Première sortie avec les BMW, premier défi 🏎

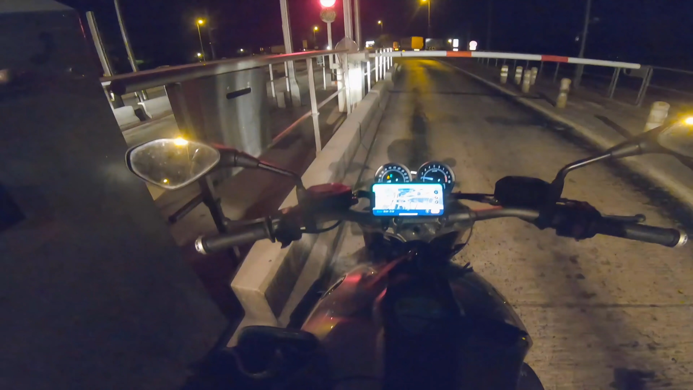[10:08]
Eh ben, ça boit, cette machine, hein. J'ai rempli tout à l'heure. Il n'y a plus d'essence.
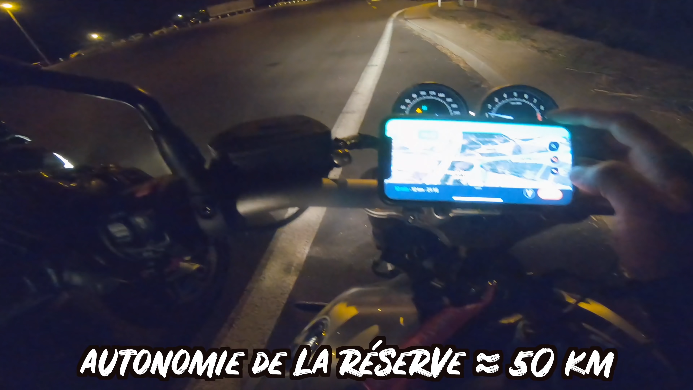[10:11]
12 kilomètres. J'ai fait 37 kilomètres, déjà.
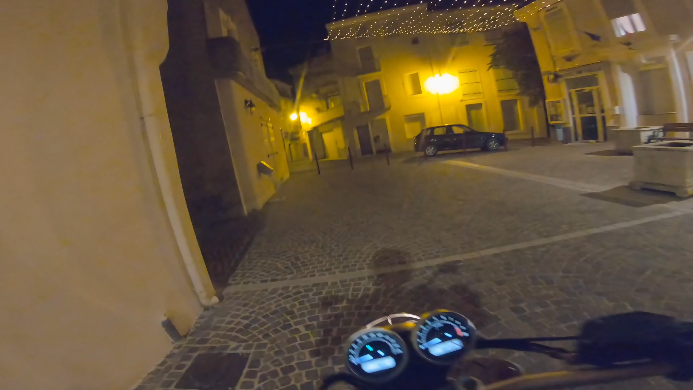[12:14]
Oh, j'ai allumé le phare, pelo. Le phare, il s'est allumé.